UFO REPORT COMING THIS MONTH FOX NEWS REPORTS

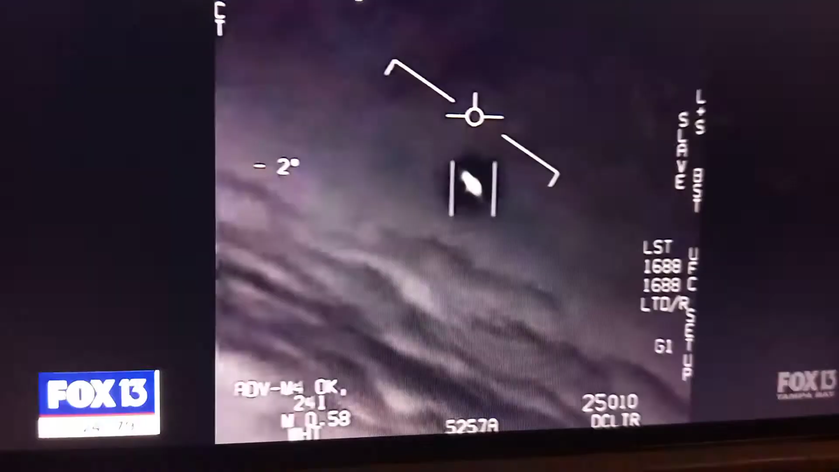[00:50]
We're all going against the wind. The wind's 120 knots from the west. In 2015, the U.S. Navy captured this video on a targeting camera of a UAP off the coast of Jacksonville.
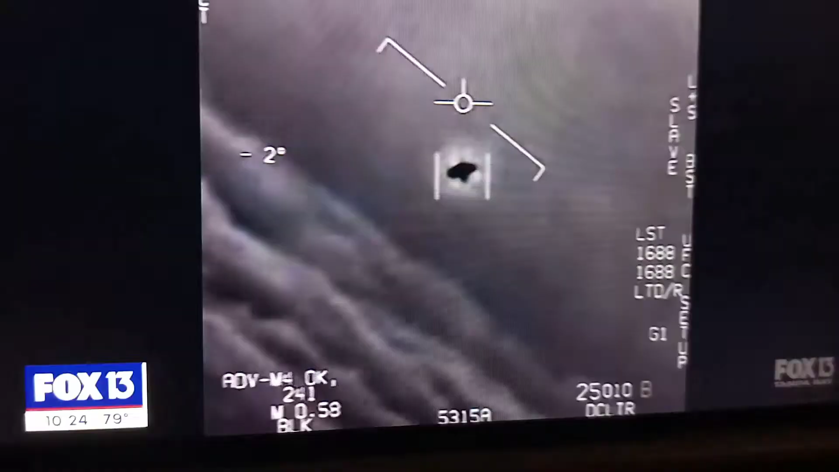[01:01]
This video and others like it are now being studied by the UAP Task Force.